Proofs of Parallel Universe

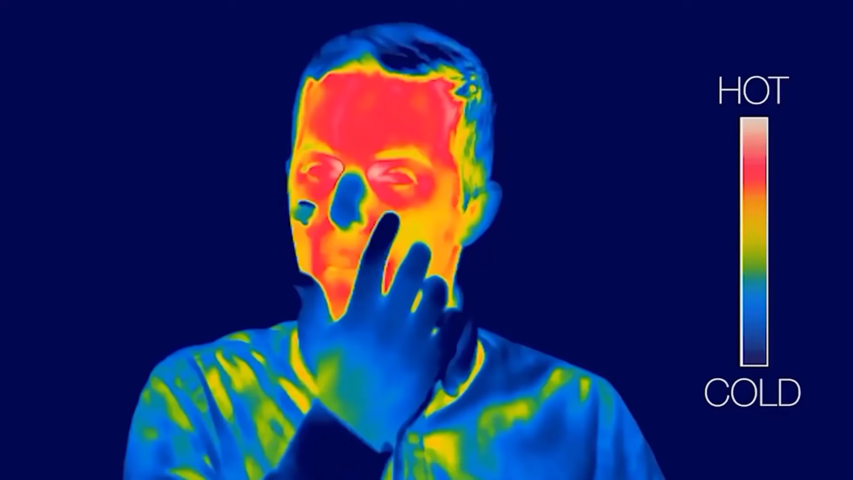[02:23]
کسی انفراریڈ کیمرہ کی طرح ہوتا
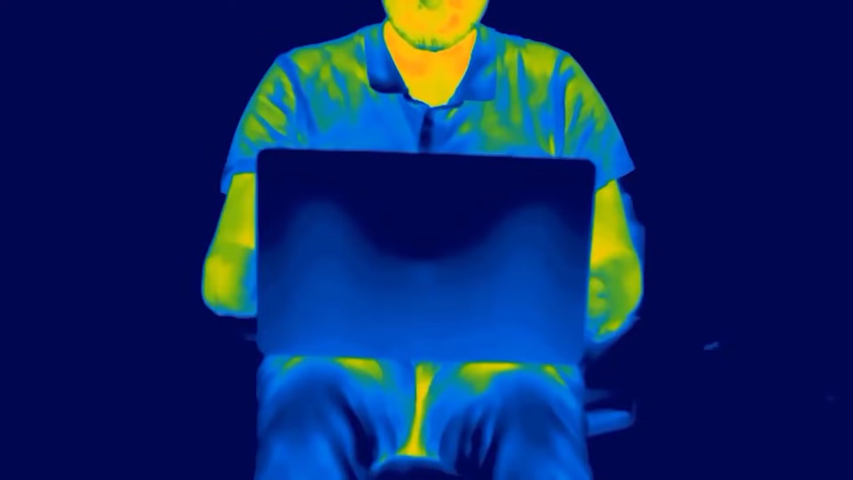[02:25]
ہے ہیٹ سکین کر کے چیزوں
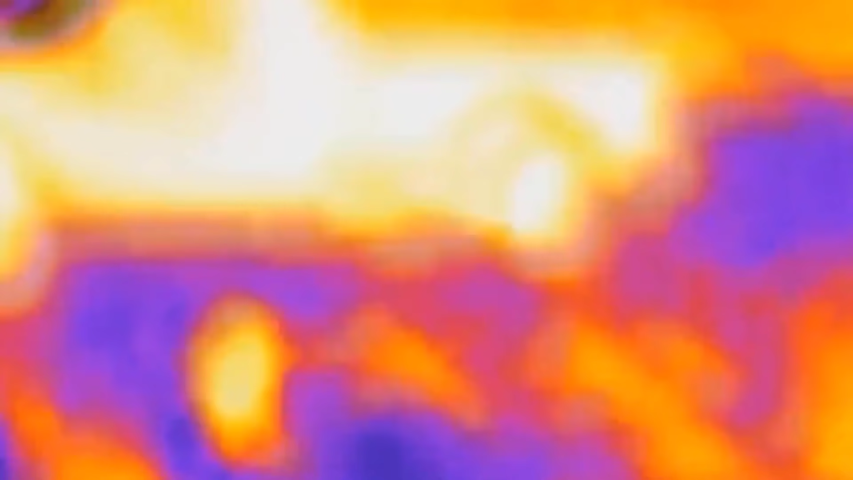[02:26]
کو ویجولائز کرنے میں ہلپ کرتا ہے کیا لینڈنگ کے فوراں بعد مچھر خون چوسنا شروع کر دیتے ہیں اس کا جواب ہے جی نہیں